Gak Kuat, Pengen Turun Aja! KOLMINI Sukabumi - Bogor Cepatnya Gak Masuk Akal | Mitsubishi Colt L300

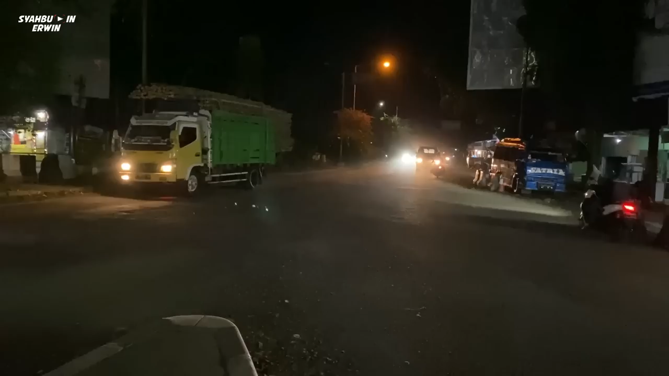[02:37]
Mudah-mudahan ada yang kosong di depan. Gokil sih.
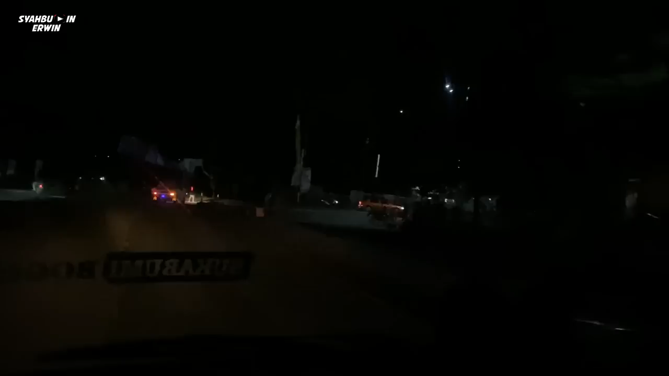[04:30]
Di kanan ke Cisaat. Ya. Karena ke Bogor, Jakarta, Cibadak.